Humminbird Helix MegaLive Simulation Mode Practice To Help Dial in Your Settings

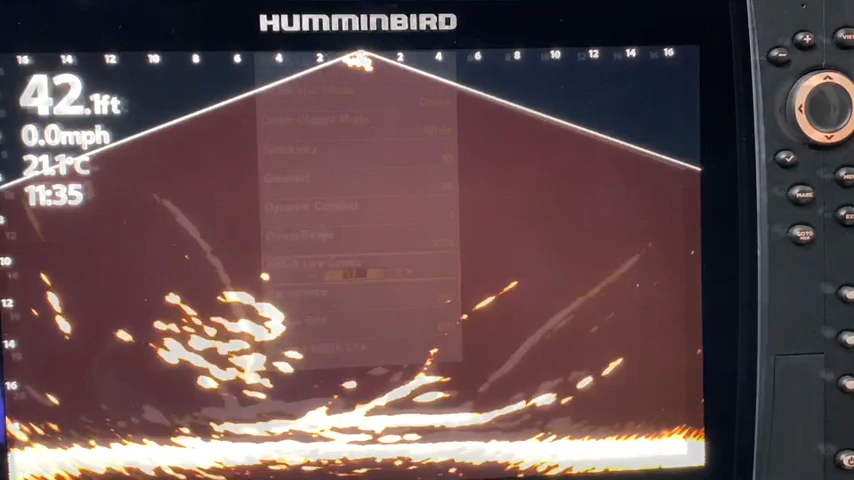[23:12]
On screen: water 21.1°C, speed 0.0 mph
Mega live colors, or as I refer to them as color palettes, is up to you what's your best personal preference. I mean, the old saying, beauty is in the eyes of the beholder. What looks good to you may not look good to me and what looks good to me may not look good to you. Typically, I like the color palettes two and four,
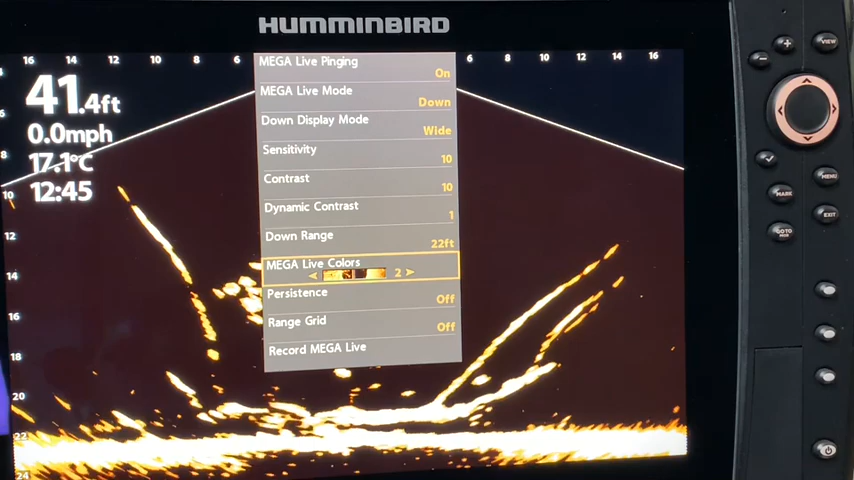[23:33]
On screen: depth 41.4 ft, water 17.1°C, speed 0.0 mph
but for the video's sake, let's just take a scan through them.
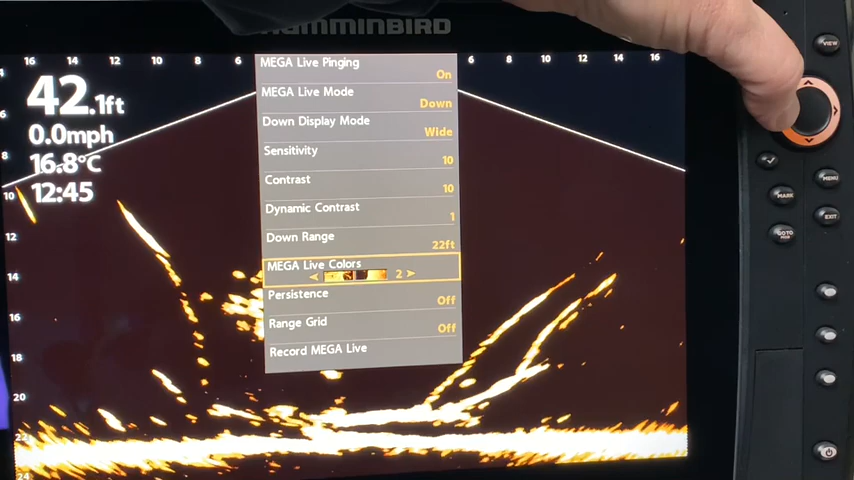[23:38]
On screen: depth 42.1 ft, water 16.8°C, speed 0.0 mph
So there's 1, 2,
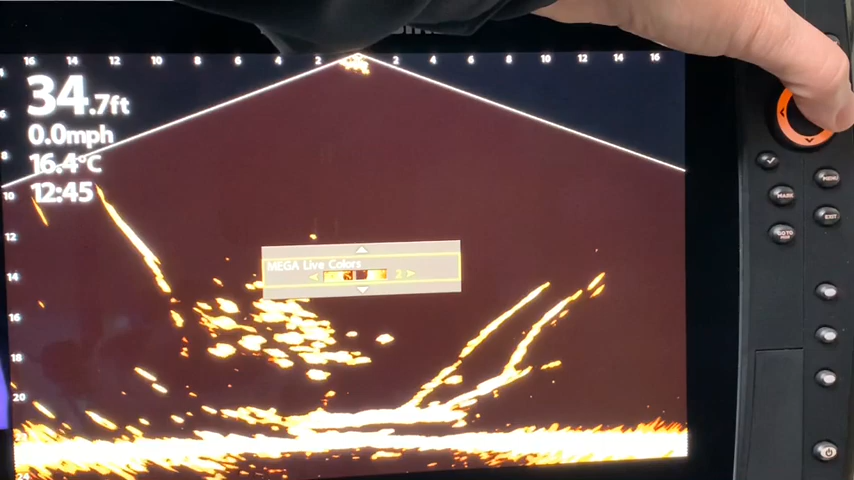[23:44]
On screen: depth 34.7 ft, water 16.4°C, speed 0.0 mph
3, 4. I definitely have a preference of 2 over 4, whereas in Mega 360,
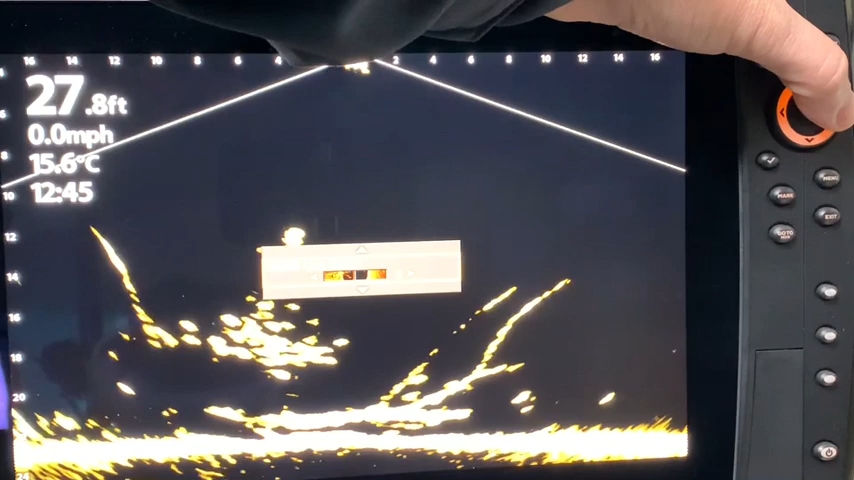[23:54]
On screen: depth 27.8 ft, water 15.6°C, speed 0.0 mph
I really like the 4, but that's just me. 5, 6, 7,
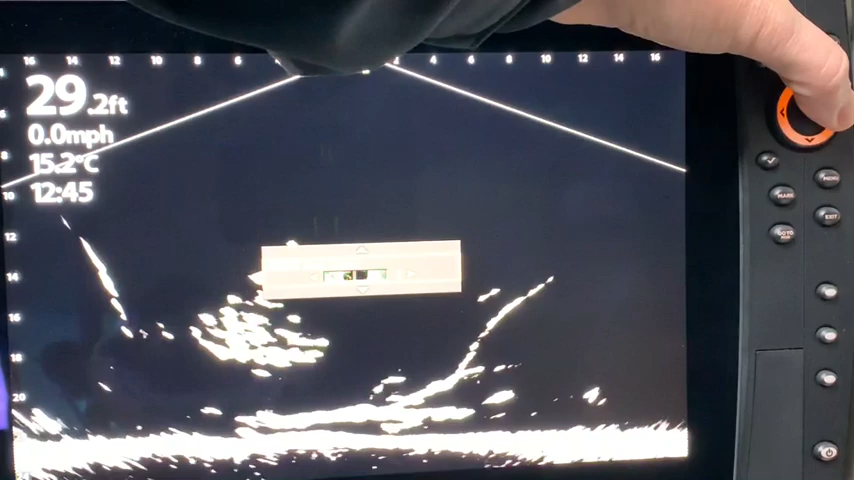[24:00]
On screen: depth 29.2 ft, water 15.2°C, speed 0.0 mph
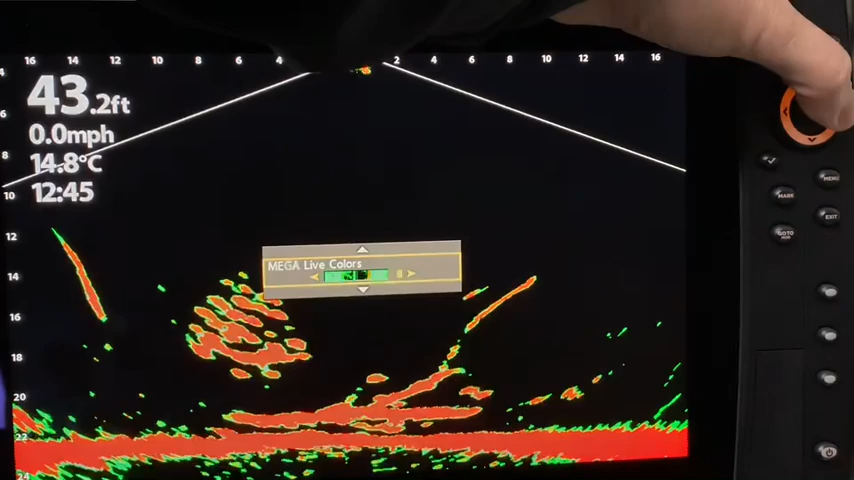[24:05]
On screen: depth 43.2 ft, water 14.8°C, speed 0.0 mph
oh, sorry, I went by, there's 8, 9,
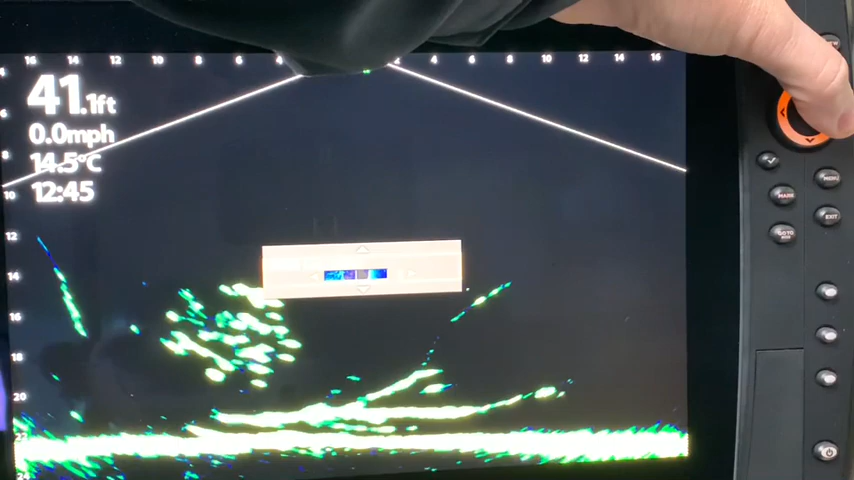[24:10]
On screen: depth 41.1 ft, water 14.5°C, speed 0.0 mph
10, 11, 12, and that's it.
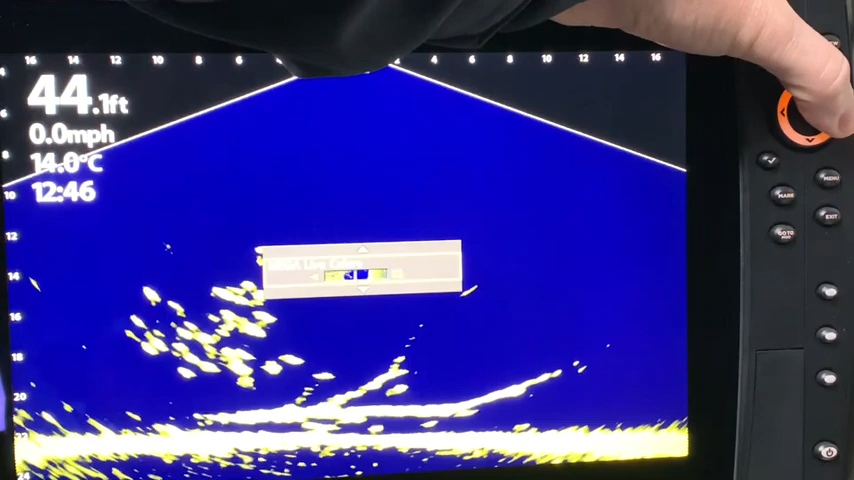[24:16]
On screen: depth 44.1 ft, water 14.0°C, speed 0.0 mph
Just play with them.
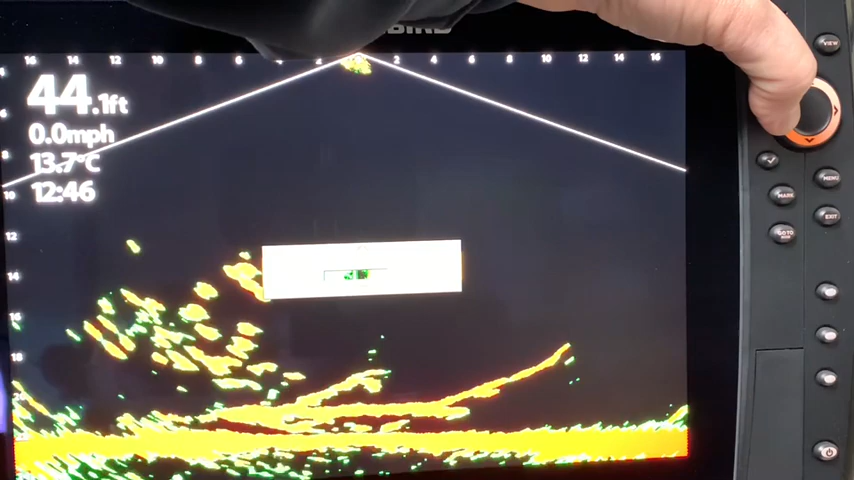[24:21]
On screen: depth 44.1 ft, water 13.7°C, speed 0.0 mph
Some people I've heard like 8. I actually used 7 just briefly and it was better on the water than what it looks like here.
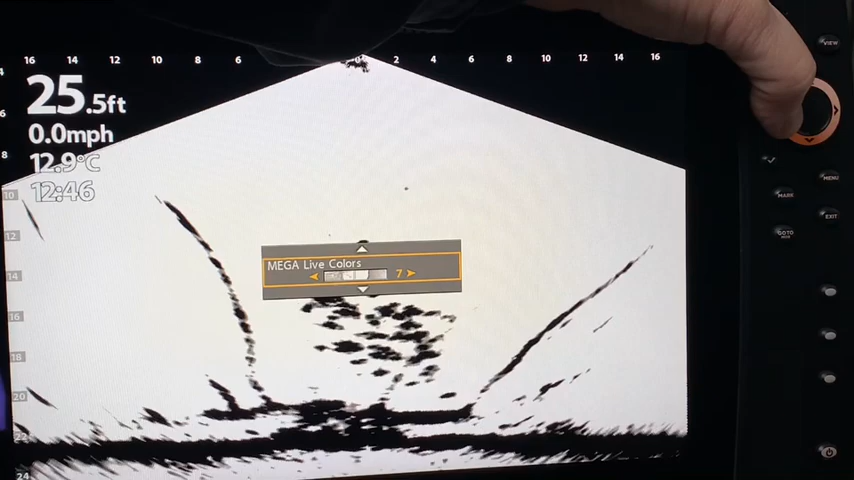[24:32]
On screen: depth 25.5 ft, water 12.9°C, speed 0.0 mph
And there's 4, which I, as I say, like for Mega 360. 3 is pretty good. It's nice and bright.
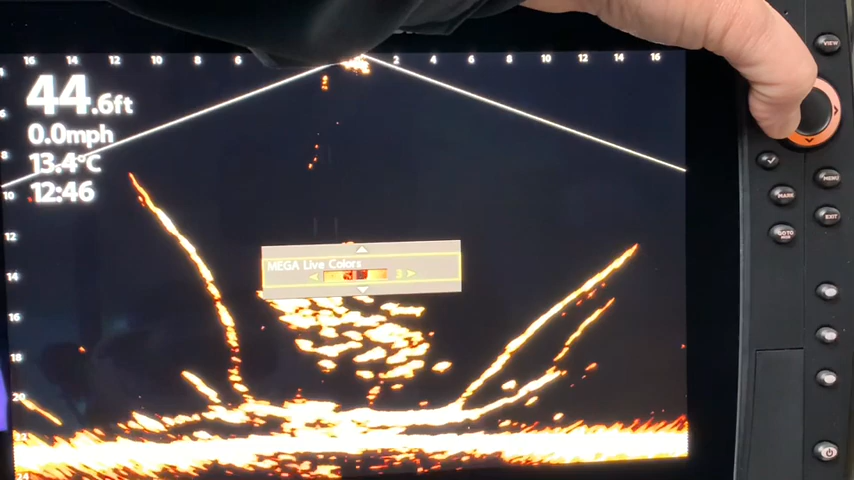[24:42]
On screen: depth 44.6 ft, water 13.4°C, speed 0.0 mph
2 is the default setting. So there's 1.
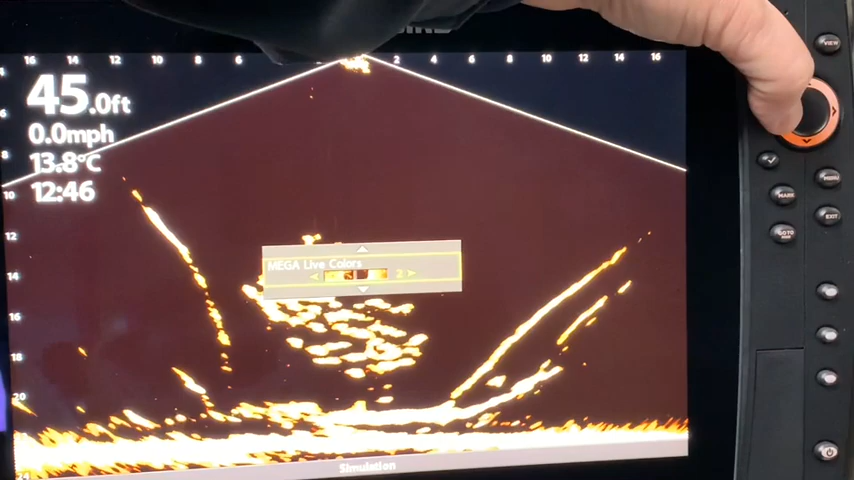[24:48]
On screen: depth 45.0 ft, water 13.8°C, speed 0.0 mph
Up to you. You decide what's best for you.
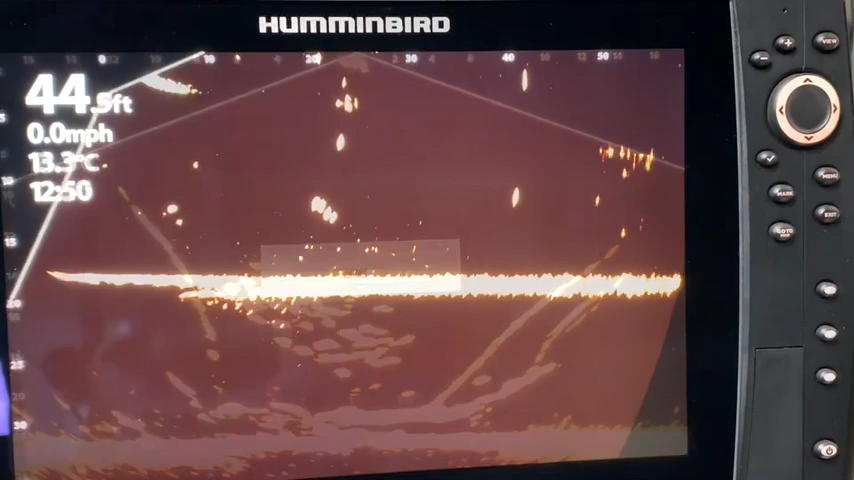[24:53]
On screen: depth 44.5 ft, water 13.3°C, speed 0.0 mph
I have been concentrating on this video in down mode, but I certainly could have chosen forward mode as I have done here.
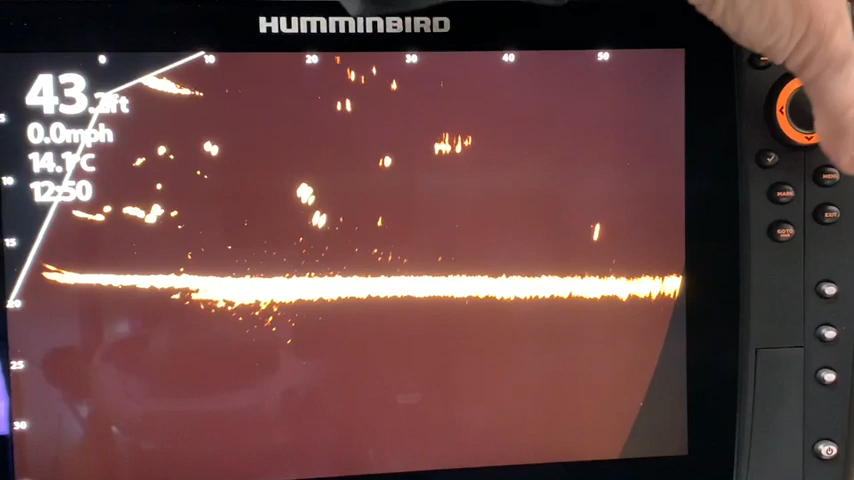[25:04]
On screen: speed 0.0 mph
So if I hit the menu, I'm going to get the express menu again. You see the pinging is on. It's in forward mode. Forward display mode. It's in automatic.
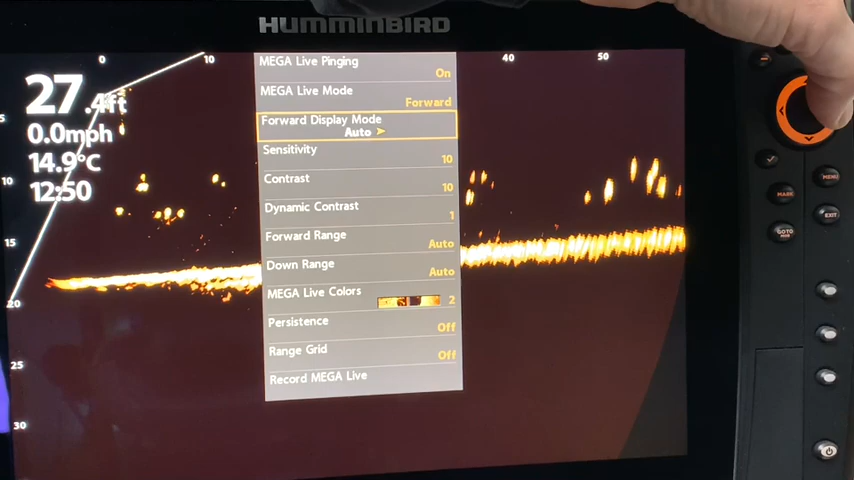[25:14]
On screen: depth 27.4 ft, water 14.9°C, speed 0.0 mph
I could change that to forward. And if I did, I have some options here.
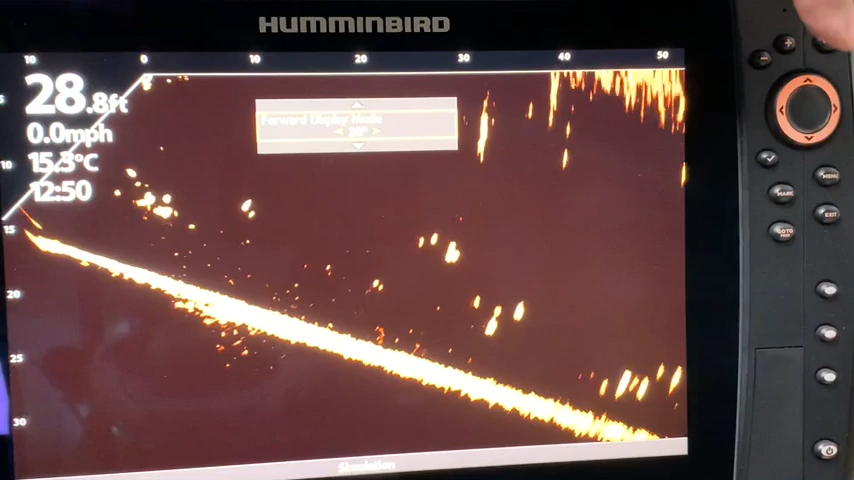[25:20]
On screen: depth 28.8 ft, water 15.3°C, speed 0.0 mph
You can see I have a 20-degree display mode, a 30-degree display mode, a 40-degree display mode, 50-degree display mode,
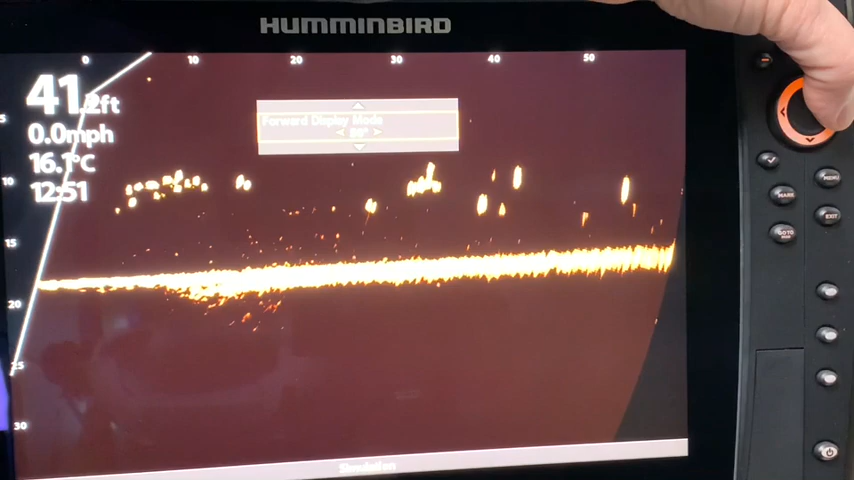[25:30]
On screen: depth 41.2 ft, water 16.1°C, speed 0.0 mph
60, and that is the maximum. And if you read in the operations manual, it does say that it goes up to a maximum of 60 degrees. So there are different options within the different categories or modes so that down will have its express menu and forward will have its express menu.